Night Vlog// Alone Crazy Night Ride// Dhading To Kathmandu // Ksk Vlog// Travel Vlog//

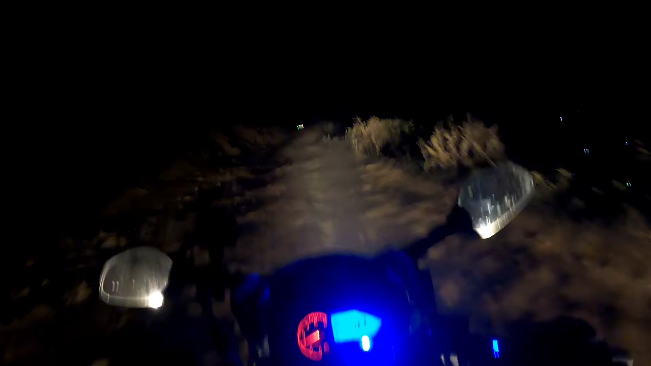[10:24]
अहिले त अब बेलुका भइसक्यो नि त, त्यही भएर कम कम भाव लगभग 6:30-7 बजी आउनुपर्छ, यो बाटो खपी छाद्दै हुन्न उदुम। धुलो पनि यति धुलो छ कि यार छेउको लिगबाट भित्र लिग जान नमिल्ने, भित्र लिगबाट छेउ लिग जान नमिल्ने।
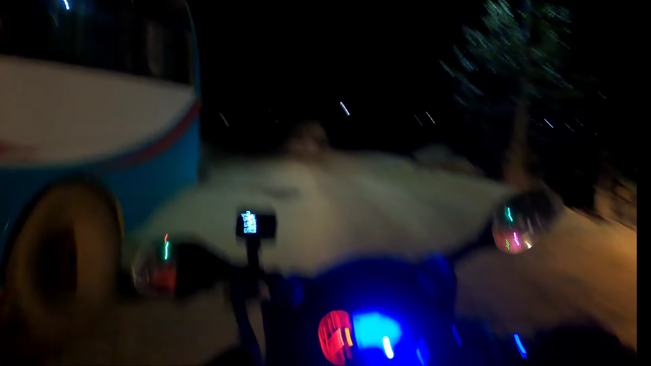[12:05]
अब यहाँबाट बाइक मोडन कसरी हो, सबै माटो माटो राख्दै जस्तो, अनलाइट केही देख्दैन,
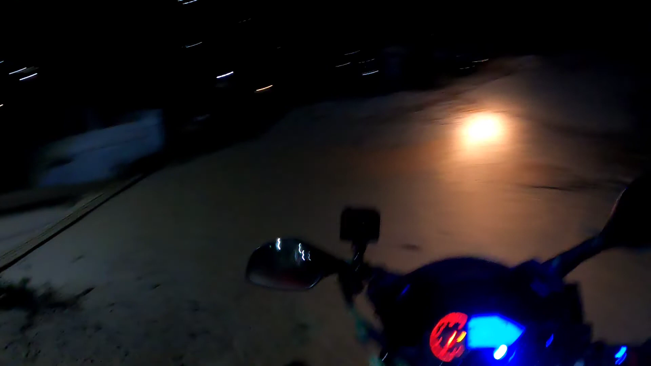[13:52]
ओह्रालाई यस्तो वात वाती मोड छ क्या, त्यो पनि ठाडो गरेर अनि सकिएको नि यति भएपछि यहाँदेखि कति चाहियो।